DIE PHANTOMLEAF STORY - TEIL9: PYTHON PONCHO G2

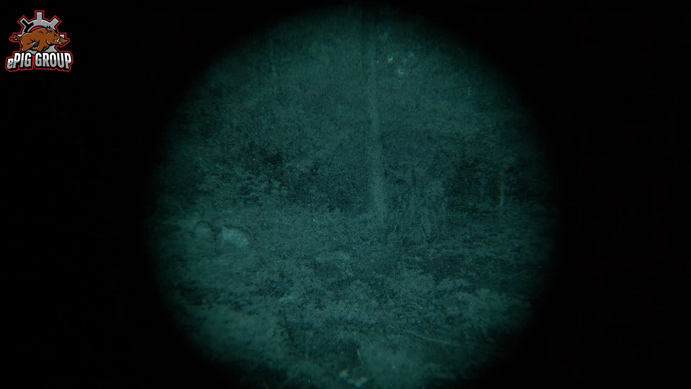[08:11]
Hervorzuheben ist hier, dass die Entfernung zum Beobachter gerade mal fünf Meter beträgt, also deutlich näher als die reguläre Krampfentfernung von 20 bis 80 Metern. Die Tarnwirkung ist absolut überzeugend wie wir finden.
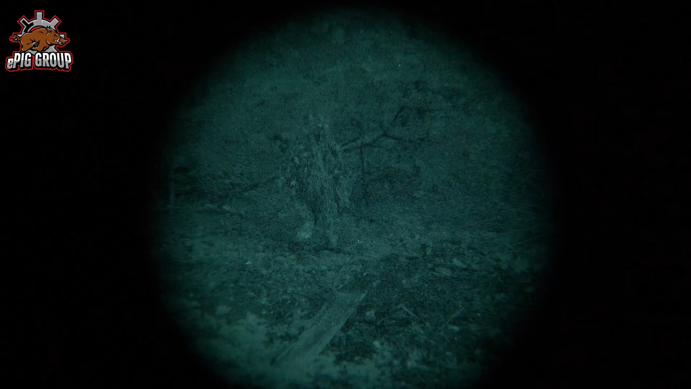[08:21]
Achtet immer darauf was ihr an Geräten bei euch habt. Hier seht ihr das Blinken der Face ID Funktion eines iPhones in der Hosentasche.
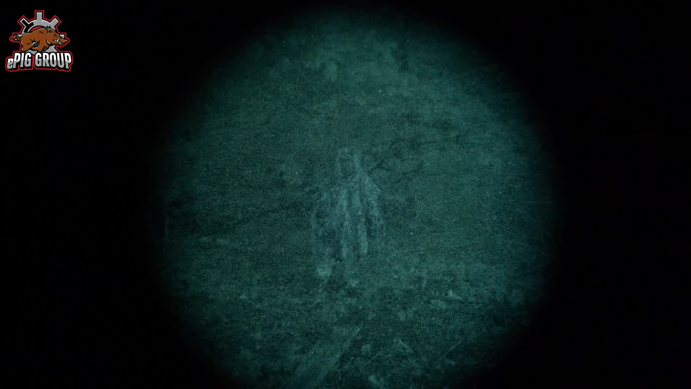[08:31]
Da hilft euch leider die beste Tarnung nichts als am besten daheim lassen. Ähnlich verhält es sich mit dem Infrarotstrahler.
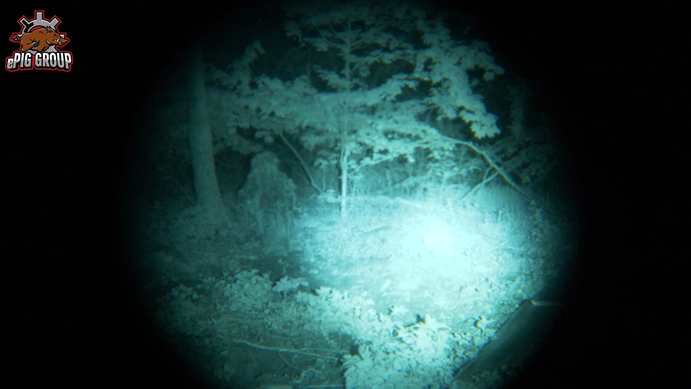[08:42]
Das Material reflektiert die Infrarotstrahlen nicht mehr als die Umgebung. Somit ist auch hier eine volle Tarnwirkung gegeben. Wenn wir schon mal nachts unterwegs sind zeigen wir euch auch die Tarnwirkung bei Einsatz einer Taschenlampe.